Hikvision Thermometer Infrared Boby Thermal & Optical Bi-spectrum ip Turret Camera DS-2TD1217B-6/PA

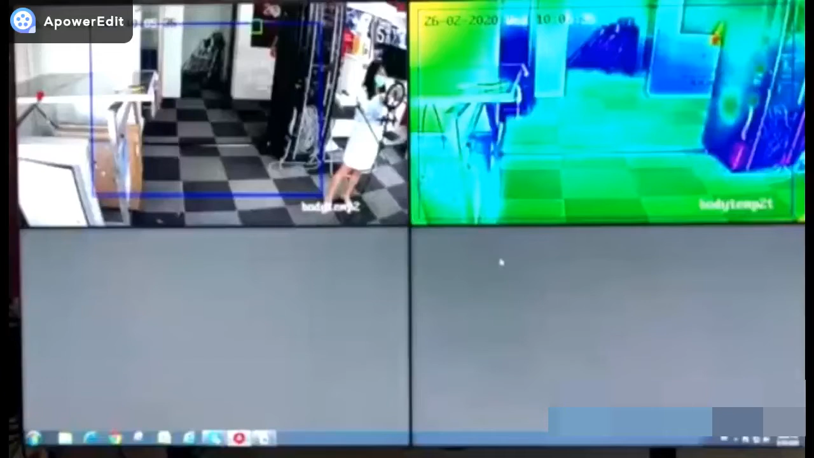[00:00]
Today I'll show you about our new product, the Thermographic Territ body temperature measurement camera.
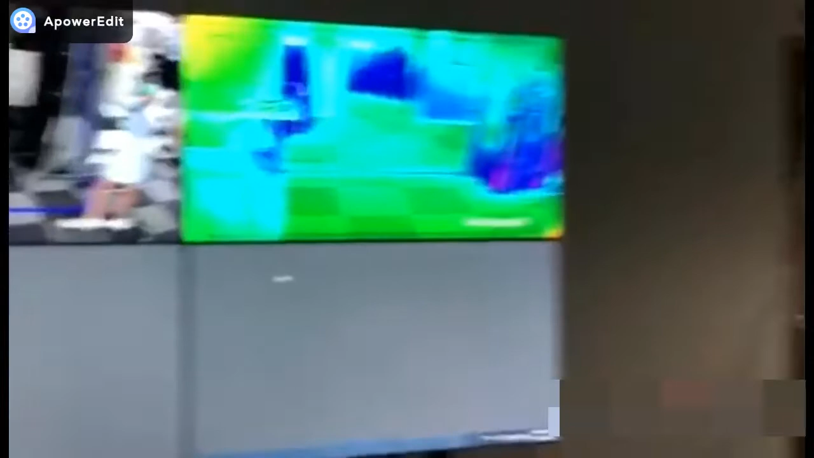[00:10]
As you can see, it's installed here at the demo. And it has two lens, one lens is 4 megapixel optical lens, the other lens is the thermal lens. So we connect it to our AccuSense MBR so it also can support the face recognition function. And this camera temperature range is 30 degree to 45 degree and temperature accuracy plus or minus is 0.5 degree.
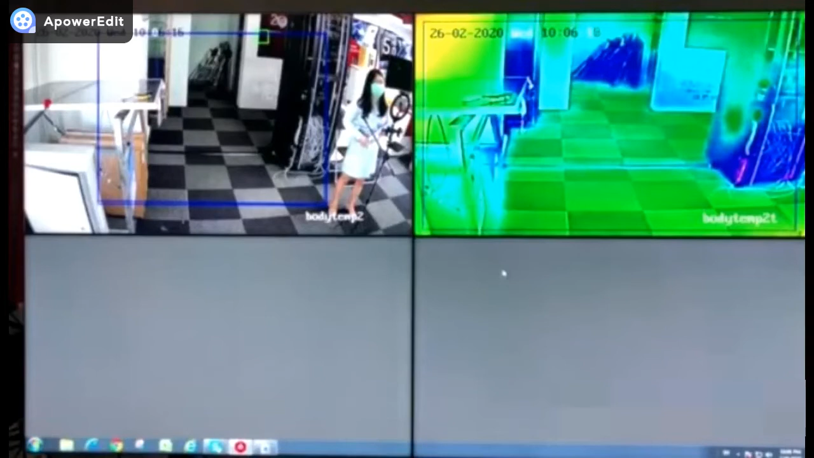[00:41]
So it's designed for body temperature measurement. Now microlink with plus 5 will give you a demo.
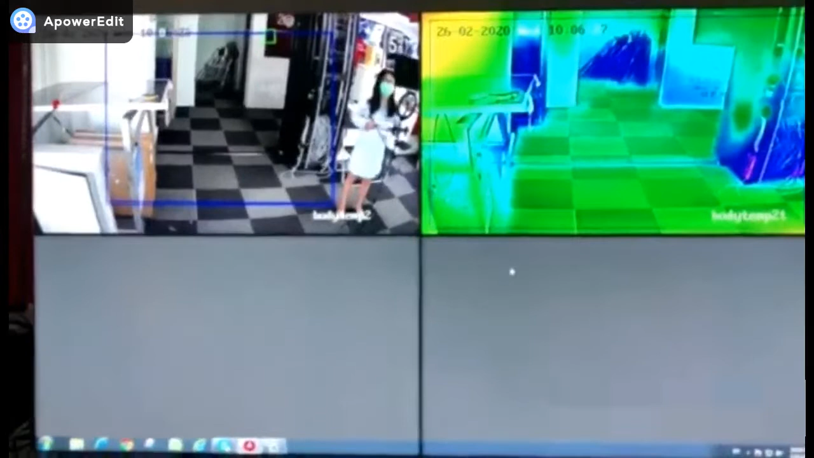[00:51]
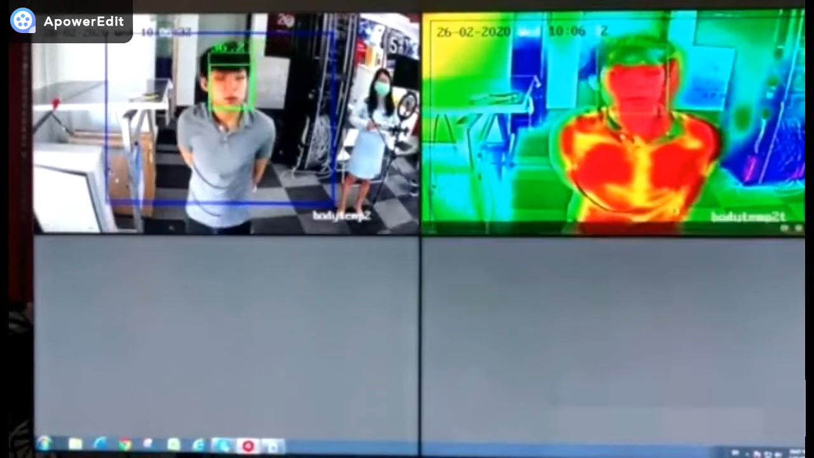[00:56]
See, when his temperature is normal, it will show any alarm notification. And if the person, his temperature is abnormal, so the display will give you a strobe light and audio alarm.
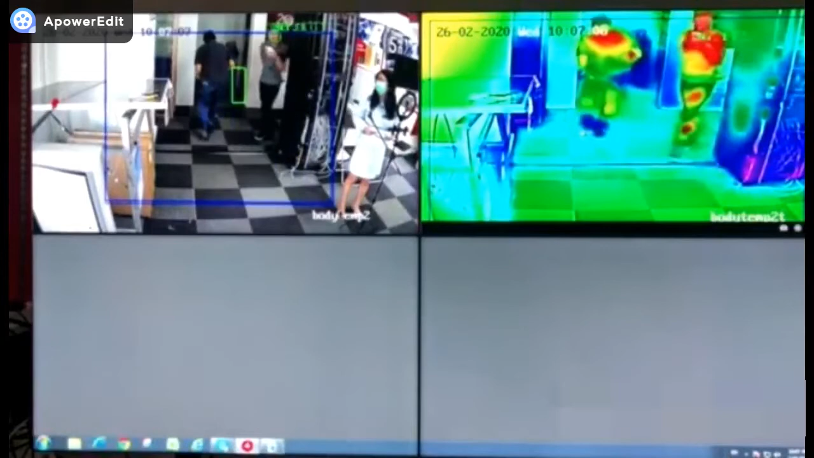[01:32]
When the person, his temperature is abnormal,
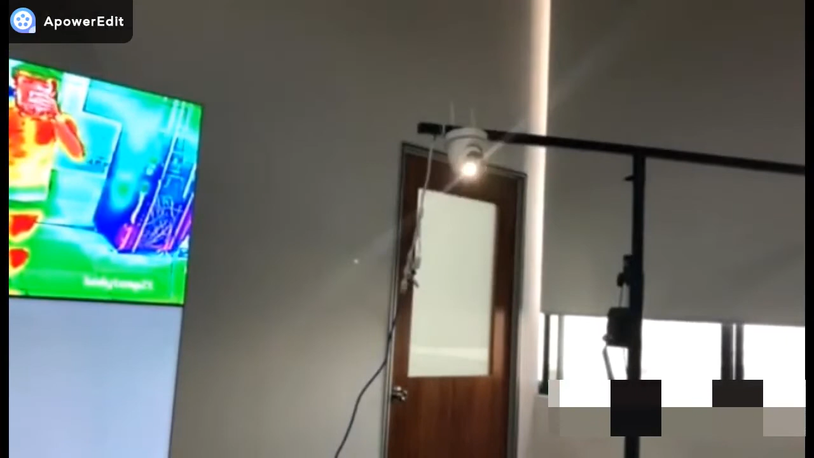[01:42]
our system will give us strobe light and audio alarm, as you can see.
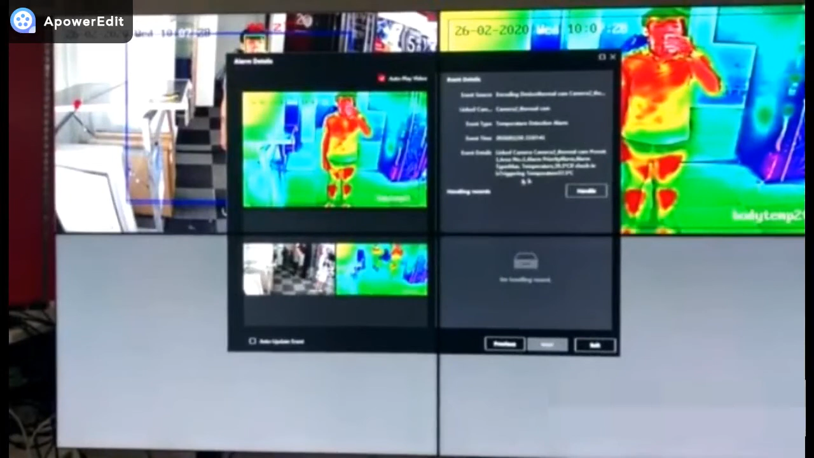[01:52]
When the person, his temperature is abnormal, our system will give us strobe light and audio alarm, as you can see. You can create by yourself.